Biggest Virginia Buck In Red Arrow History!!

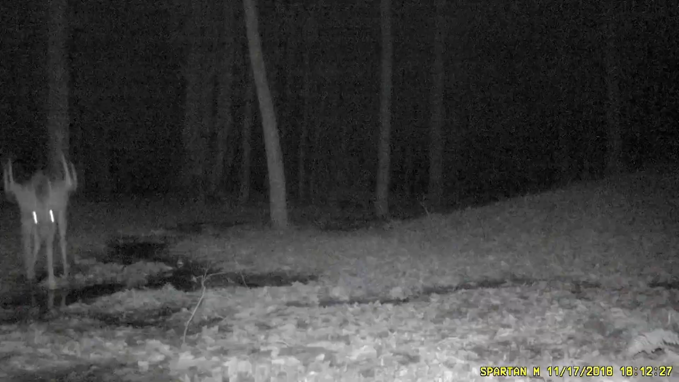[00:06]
even though I hunted this deer at least three times a week I would never see this joker in the daylight I would always hunt and then get a trail camera picture of